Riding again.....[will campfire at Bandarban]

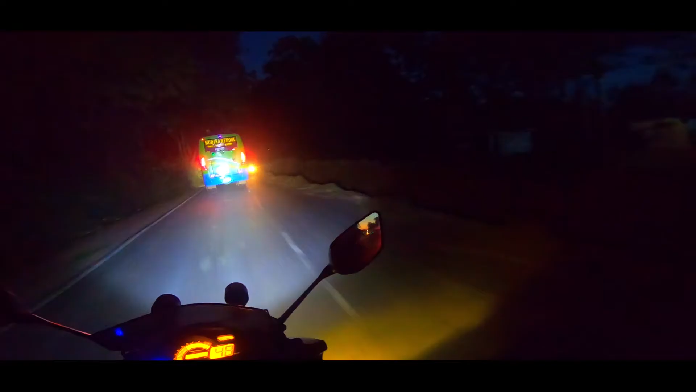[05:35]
এই এটা নিয়ে মনে হয় আমরা 8 নম্বর ব্রিজ পার হচ্ছি,
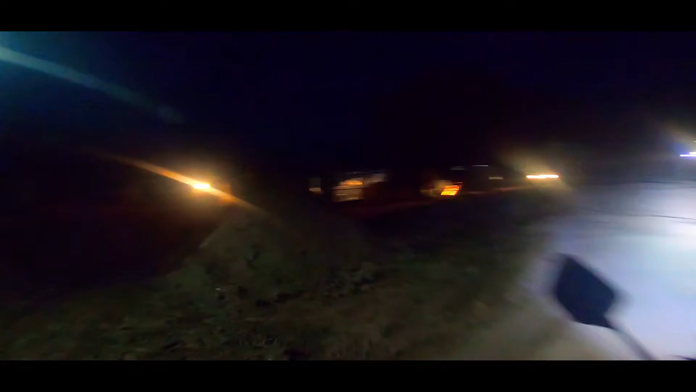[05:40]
সবগুলাতেই কাজ চলতেছে এবং ধুলা বালিতে। ওরে ভাই, আমি ভাইজর মানে পুরা অন্ধকার হয়ে গেছে, ভালো মতো দেখতেছি না ভাইজরে ধুলা বালিতে।
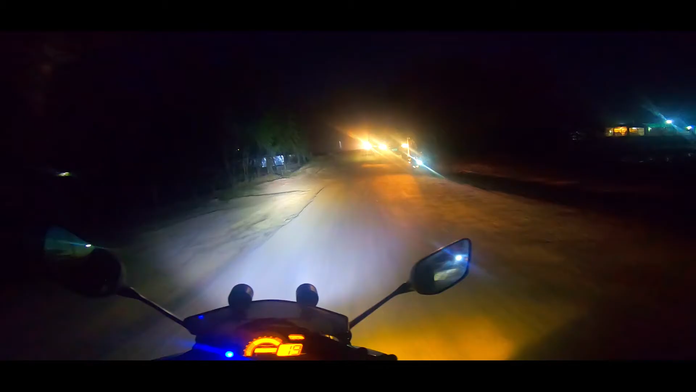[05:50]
এই সময়টাতে বেশ গাড়ি ঘোড়া এখনো চলাচল করতেছে। বান্দরবনের পাহাড়ি রাস্তাটা আর একটু সামনে আর কি, সে আরও 5 কিলোমিটার পর থেকে। আর যেটা আগেই বলছি, দুই পাশেই কিন্তু কাজ চলতেছে, রাস্তা ঠিক আছে কিন্তু দুই পাশেই খাদ।
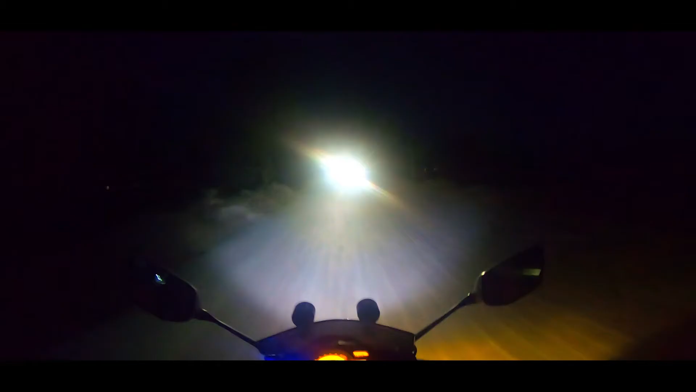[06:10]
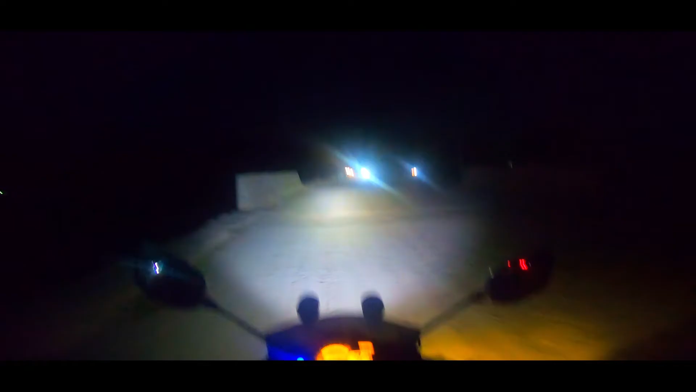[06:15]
ওইটা একটু ইয়া আল্লাহ,
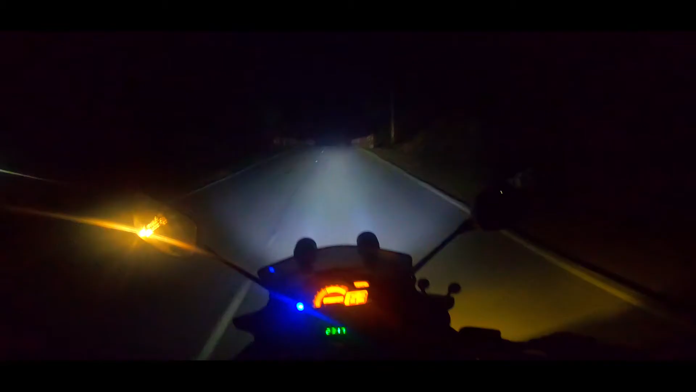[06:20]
পাঁচটা 51 বাজে, আমরা বান্দরবনের কাছাকাছি চলে আসছি। যেহেতু অলমোস্ট 6টা বাজে, আমাদের জাস্ট বান্দরবনে একটা ছোট ব্রেক দিব,
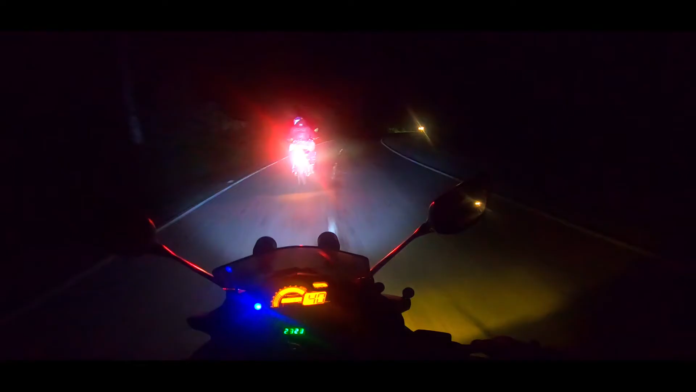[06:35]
ফটোকপিটা করাই নিব আর মুখে একটু কিছু দিয়ে নিব। আমরা রওনা হওয়ার পর থেকে তো কিছু খাওয়া দাওয়া করা হয়নি। হ্যাঁ, একটা একটা চা খাই আর কি।
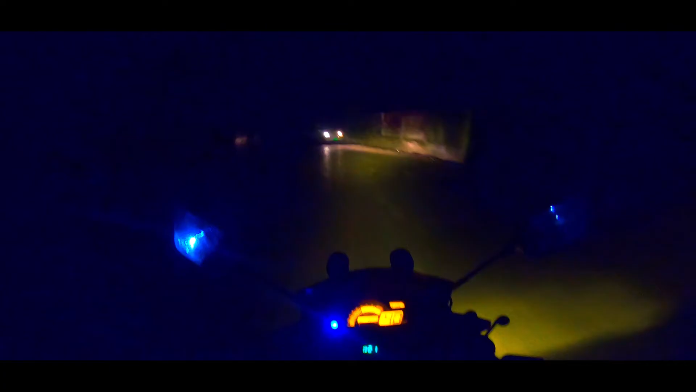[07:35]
আল্লাহ আকবার। সো 7টা 10 বাজে, এটা আবার কি, ওরে বাবা, একটা রিসর্ট করে ফেলছে, বারবিকিউ করতেছে, বাবা।
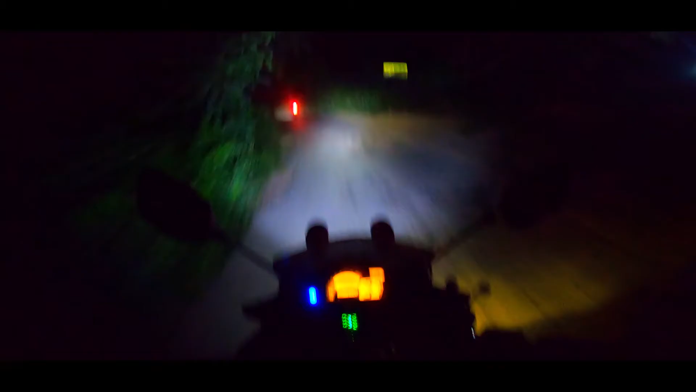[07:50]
আমরা চালাইছি 85 কিলোমিটার, বান্দরবন থেকে ঢুকে গেছি নীলগিরির পথে আর কি। পাহাড়ি রাস্তা আঁকা পাকা, 5 কিলো মতো আসছি নীলগিরি, এখান থেকে আরও 42 কিলোমিটার, 42 কিলোমিটার। যেহেতু 7টা 10 বাজে, চিম্বুক 8টার আগেই ক্রস করতে হবে, বুক তো আর বেশি দূরে না, আধা ঘন্টা মনে হয় লাগবে।